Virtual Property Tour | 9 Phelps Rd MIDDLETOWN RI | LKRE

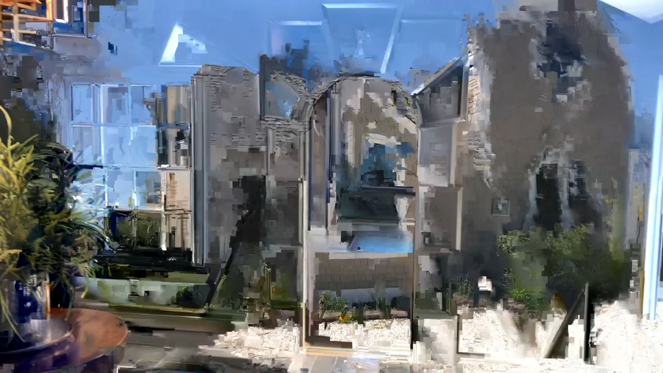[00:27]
This is a beautiful entryway that separates the main house to the two bedroom apartment and the studio.
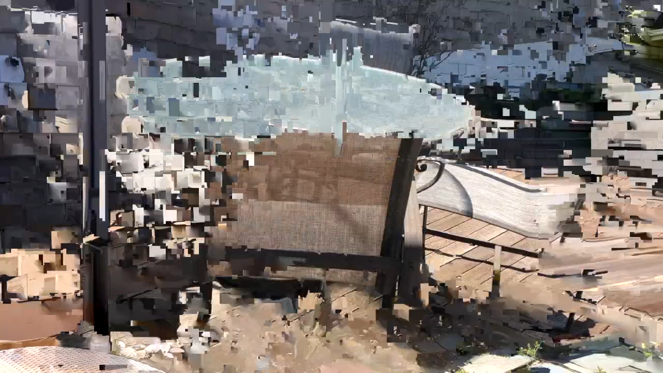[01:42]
There's also an outdoor shower and it's wired for a hot tub.